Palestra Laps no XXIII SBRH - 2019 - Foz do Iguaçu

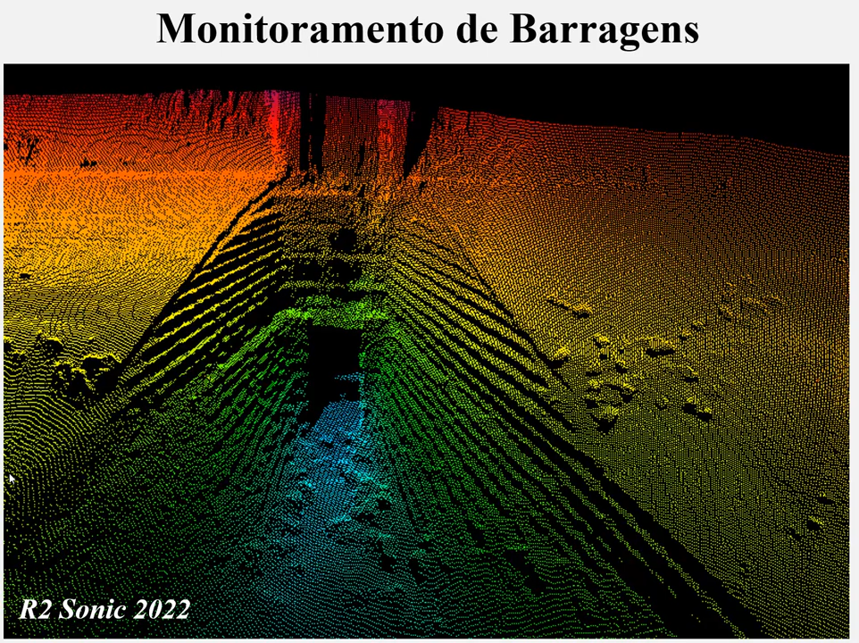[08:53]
No Brasil existem vários R2 Sônicos em algumas universidades, em algumas empresas, então, mostrando detalhes do corpo de uma barragem com um sistema multibim.
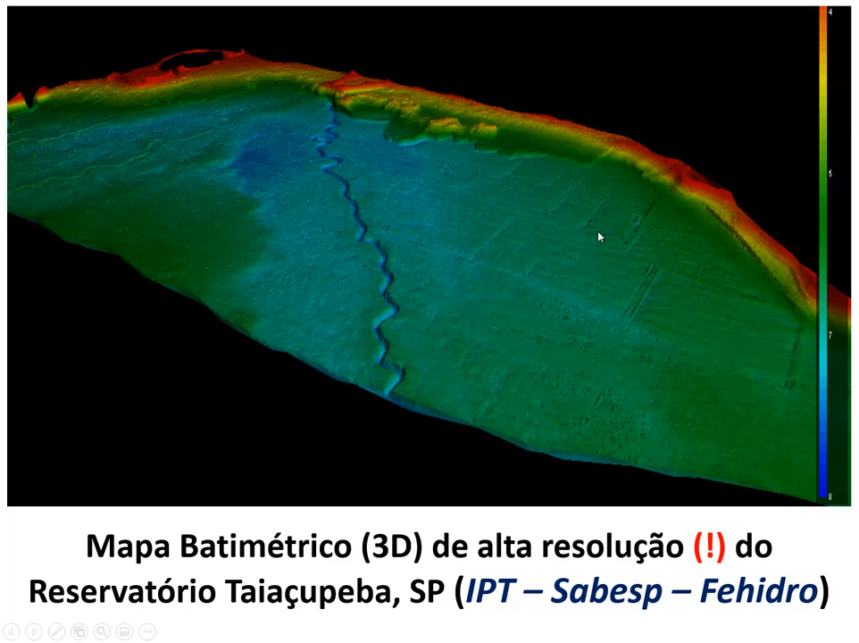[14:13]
Esse mapa é um trechinho do reservatório, a gente pode observar nele detalhes, né, do rio aqui, do rio do fundo do reservatório, enfim, aqui um outro riozinho, aqui estruturas que provavelmente se refere à área de ocupação anterior, né, a esse, a inundação dessa área, né. É interessante esse, esse lago, a gente, nós estamos fazendo uma série de experiências nele, já utilizamos várias, vários equipamentos acústicos e comparando um com o outro, então, em algum momento nós fizemos um levantamento nesse reservatório com o sistema monofecho. Eu peguei um pedaço aqui só do, do levantamento para mostrar para vocês a, o produto de um levantamento com monofecho,
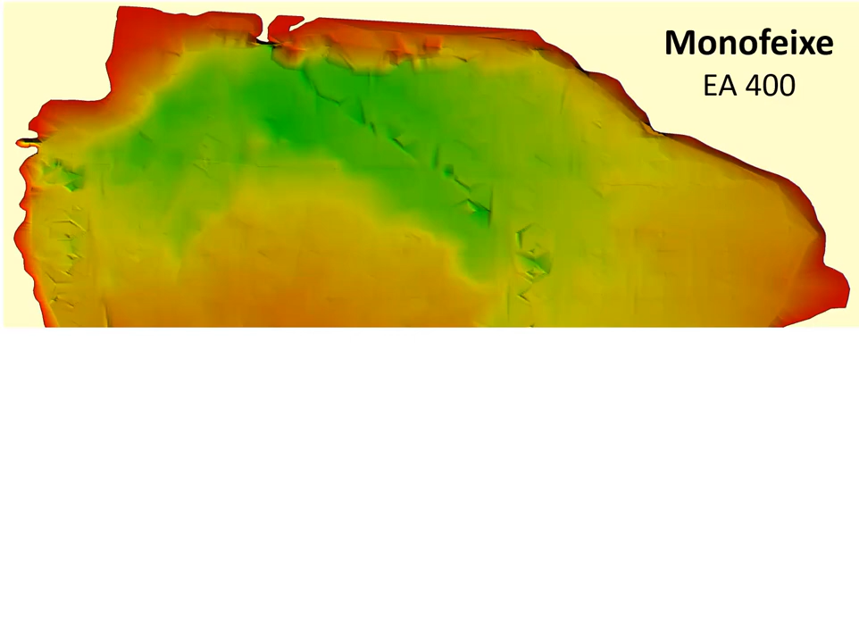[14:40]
né, e aqui o produto de um levantamento com esse sistema novo que é o Editec 6205 que é um sistema multifase. É similar ao multibin, não é o caso aqui de eu entrar em detalhes explicando para vocês, mas se alguém tiver interessado depois me procure, eu explico a diferença entre os clássicos multibin e esses modernos sistemas multifase. Então, a gente observando esse mapa, não é difícil de perceber que o mapa inferior é muito mais interessante do que o mapa superior, né.
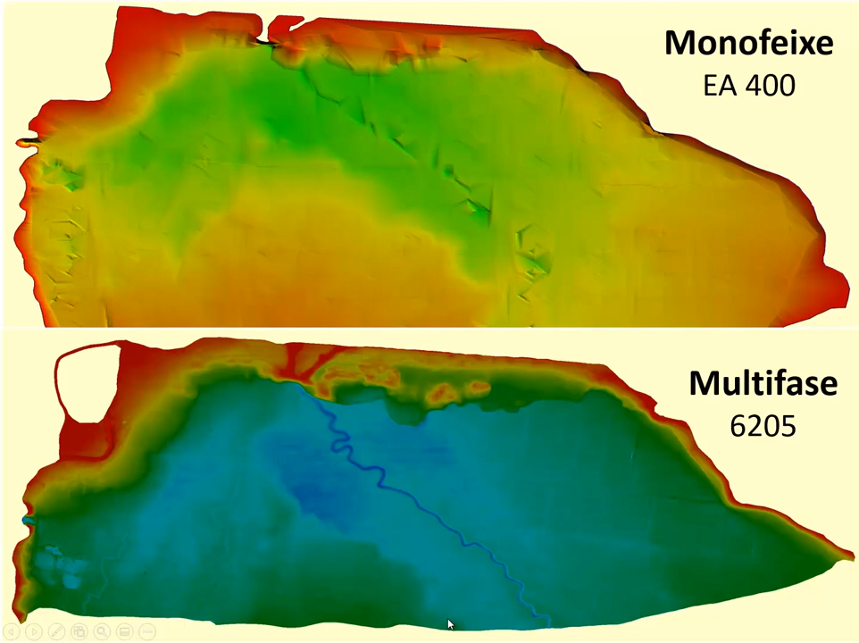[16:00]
A mesma área coberta pelo sistema multifase certamente é da ordem de milhões de pontos. Então, a quantidade, a resolução é muito maior quando um levantamento multifase ou multibin, né, é feito comparado com o sistema monofecho, né.
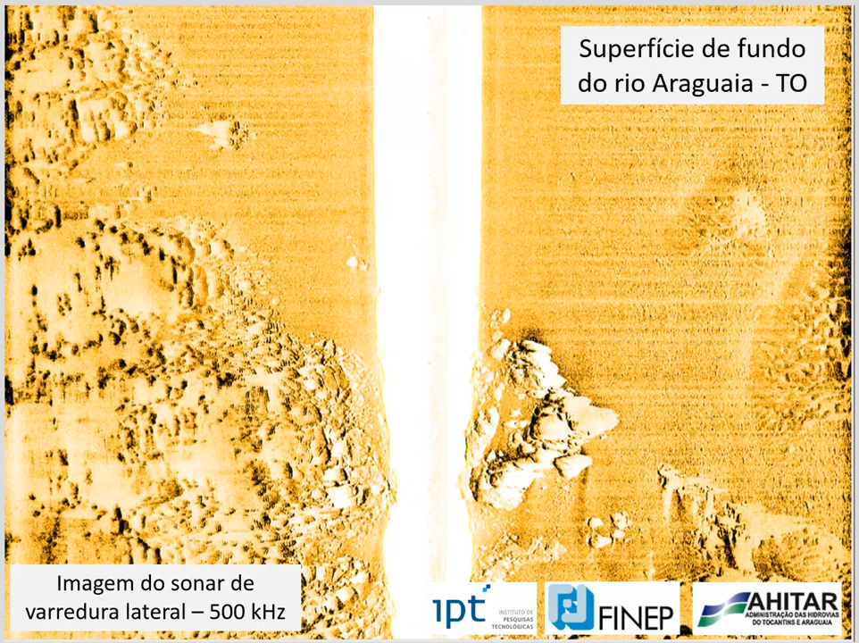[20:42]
E aqui, aliás, desculpa, é o Rio Araguaia. Então, as imagens do sonar de varredura lateral são interpretadas em função dos contrastes que ela apresenta. Então, nesse caso aqui, a gente consegue separar aqui afloramentos rochosos de um fundo arenoso,
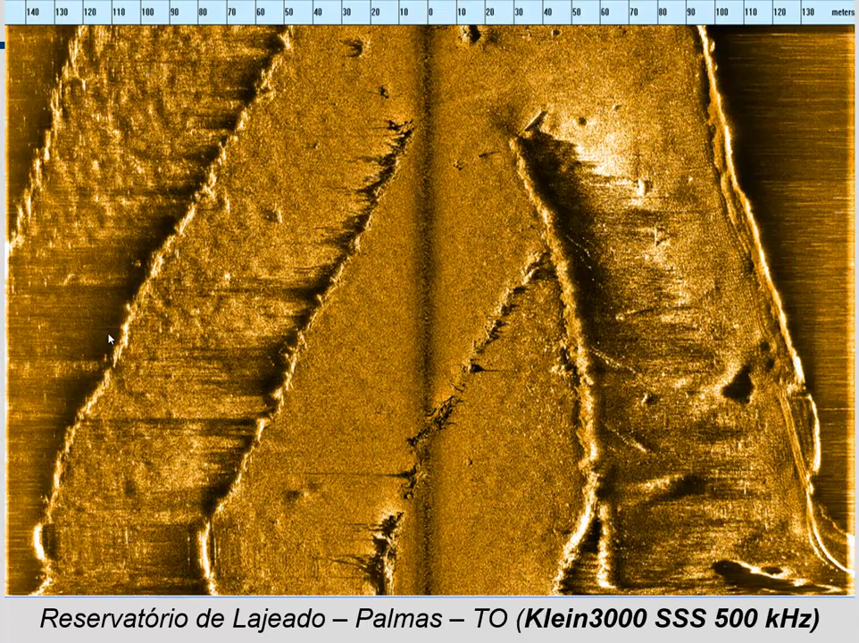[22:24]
então existem empresas interessadas em mapear. E claro, o sonar de varredura lateral é uma excelente ferramenta para localização, mapeamento das ocorrências desse tipo de acumulação de madeira no fundo dos reservatórios. Esse aqui é o reservatório de Porto Primavera, uma outra imagem do sonar mostrando árvores aqui no fundo.
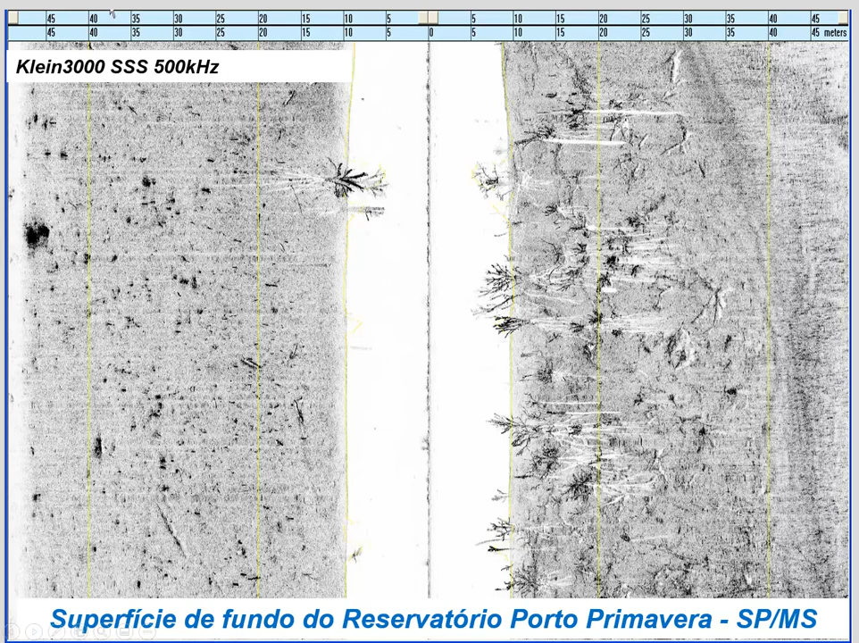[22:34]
Só para ajustar para vocês os produtos de imagens obtidas pelo sonar de varredura lateral. A modernidade, vamos dizer assim, ou a tecnologia, a evolução tecnológica na questão de imaginamentos de superfície está justamente nessa capacidade nova que está surgindo no mercado e esse equipamento 6205 que nós acabamos de adquirir, que eu mencionei para vocês, tem essa capacidade. Como ele coleta dados de batimetria e de sonar de varredura simultaneamente, acaba tornando possível,
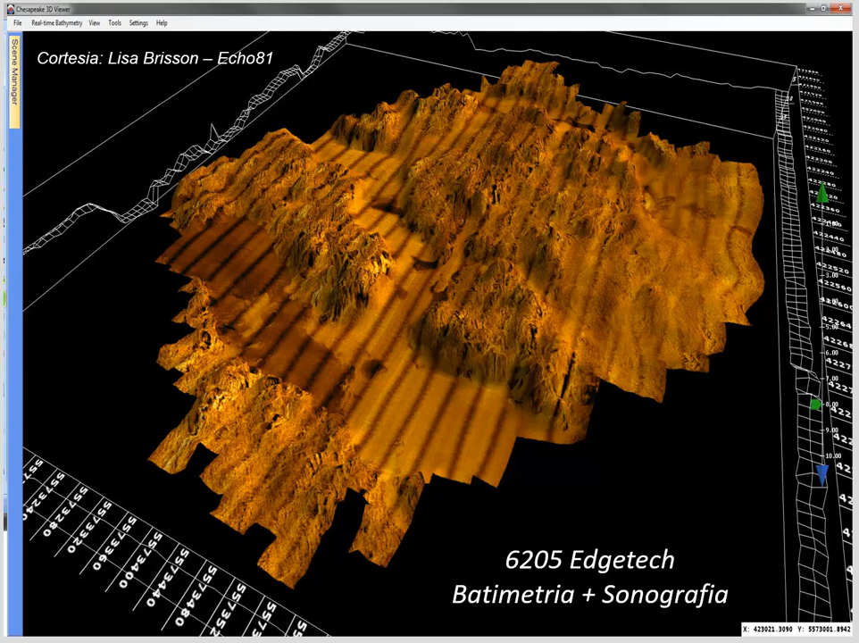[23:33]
Lembro vocês que isso aqui não é uma fotografia, a fotografia em princípio não pode ser feita porque não tem luz lá no fundo do reservatório, então é uma fotografia entre aspas mais acústica, através da propagação do som, no caso, frequências altas. aqui, nesse caso, 550, 600, 900 kHz, são frequências dessa ordem de grandeza.
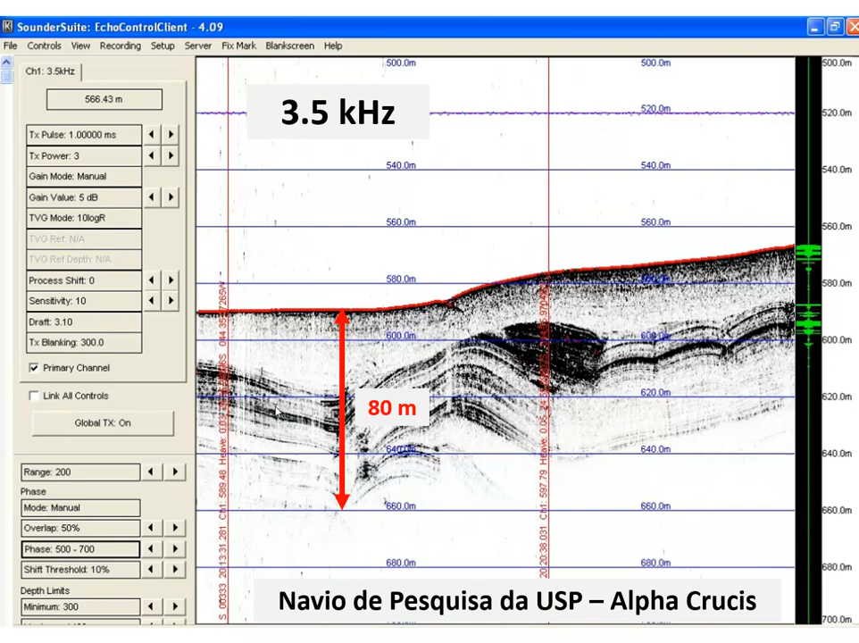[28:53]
On screen: depth 566.43 m
ele tem 6 ou 7 transdutores de 3,5 kHz instalados no casco dele, então, mais fontes acústicas detonando ao mesmo tempo, ele está jogando mais energia no fundo do mar, portanto, a possibilidade de penetrar mais na coluna sedimentar é maior, então, entre outras propriedades relacionadas à fonte acústica, então, aqui é um exemplo também interessante, de uma fonte acústica do tipo SHIRP, o SHIRP é uma fonte muito interessante, tem muitas aí no Brasil, muitas universidades, empresas têm, é uma fonte com grande capacidade de resolução, mas ela é limitada quando a necessidade for penetrar na coluna sedimentar, esse exemplo está mostrando isso, isso aqui é um perfil no mesmo lugar,